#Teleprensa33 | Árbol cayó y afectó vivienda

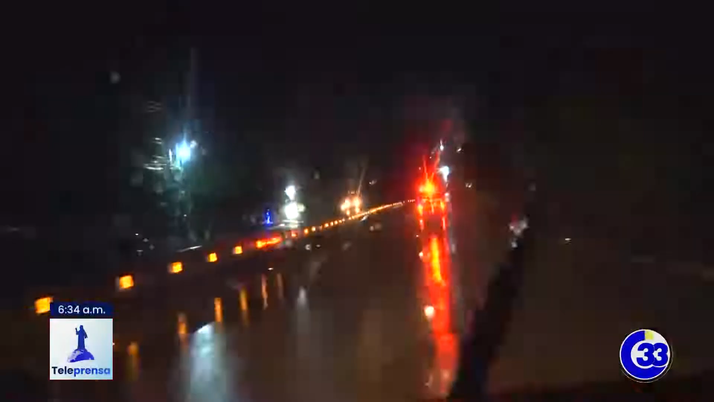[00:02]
Algo sucedía, así lo indicaba la sirena de la ambulancia que bajaba sobre la carretera que conduce al puerto de la Libertad.